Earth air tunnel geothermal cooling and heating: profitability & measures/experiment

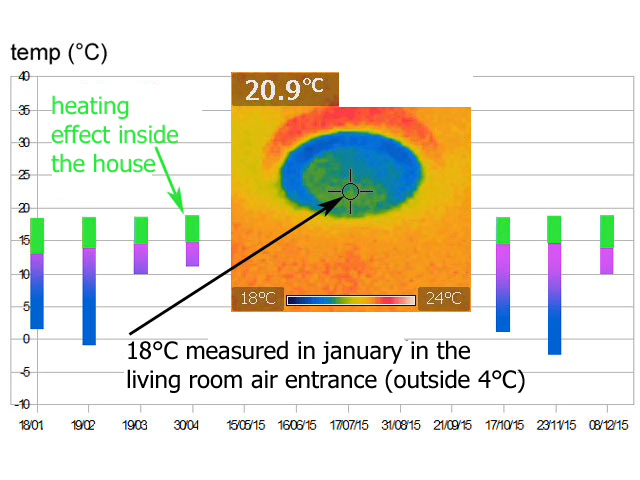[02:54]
On screen: spot 20.9°C, scale top 24°C, scale bottom 18°C
See in green on the chart. You can also here see on the thermal camera photo that the air coming in the dining room is at 18 degrees whereas outside is 4 degrees.